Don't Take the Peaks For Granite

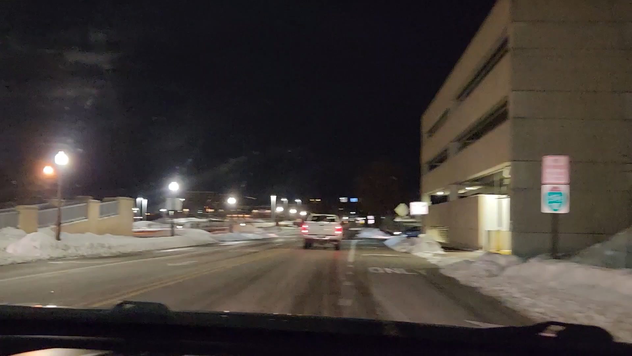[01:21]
why does wisconsin shut down at nine o'clock is that a is that a choice or is that a law that we don't know about it it's a lifestyle are we under curfew and we don't know about it
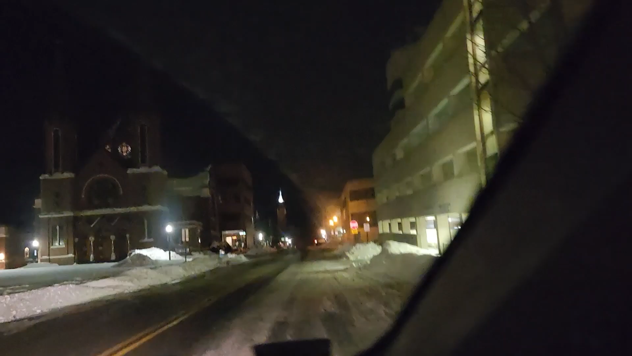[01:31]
i think there's a curfew do they still have under curfew law is that a thing look it's a church